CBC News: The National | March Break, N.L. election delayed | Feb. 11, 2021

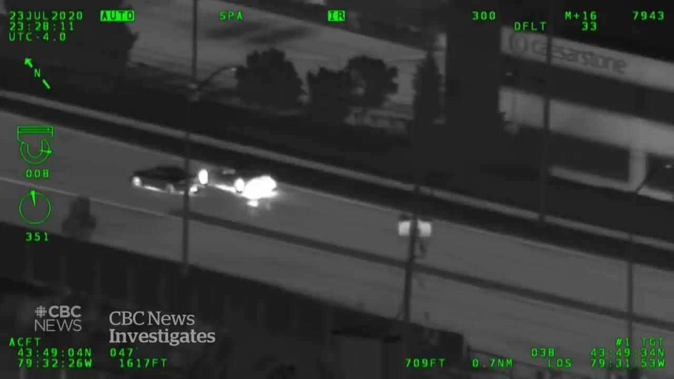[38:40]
AND DURING COVID THERE'S BEEN A SHARP RISE IN STUNT DRIVING CHARGES HERE. IN MANY CANADIAN CITIES POLICE TELL US THEY'VE SEEN A HUGE SURGE IN RISKY BEHAVIOR. THEY KNOW WE'RE HERE. THEY'RE ALL STARTING TO SCATTER. IT'S BASICALLY OPENED THE STREETS UP FOR PEOPLE THAT ARE INTO THIS RACING CULTURE.
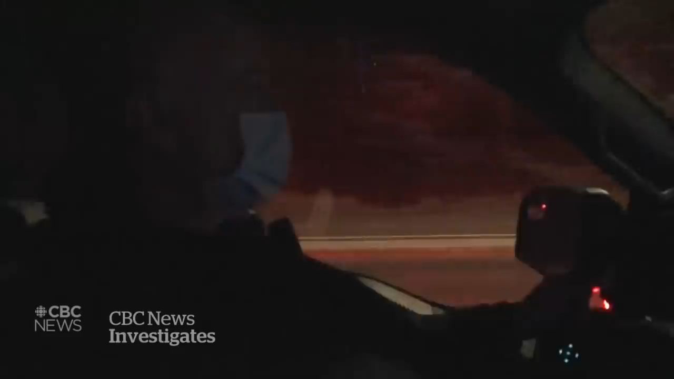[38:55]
FOR PEW POLICE SERGEANT SCOTT HOGAN, STREET RACERS ARE A REAL PROBLEM. NO STOPPING AT ALL. THESE TWO GUYS HERE. AND WHEN COPS MOVE IN TO SHUT IT DOWN.
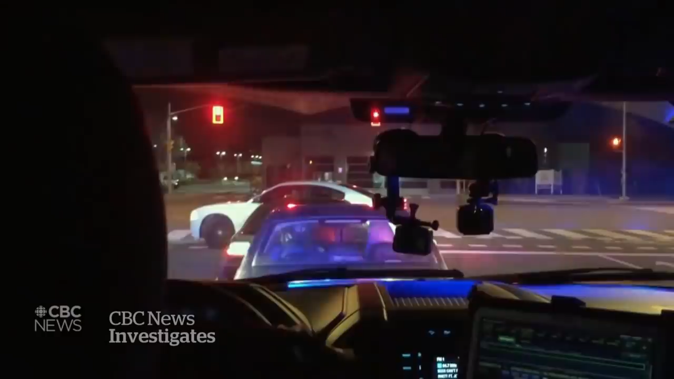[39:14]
LOOK AT HE'S TRYING TO GET AWAY. LOOK AT. OH HE'S FLYING.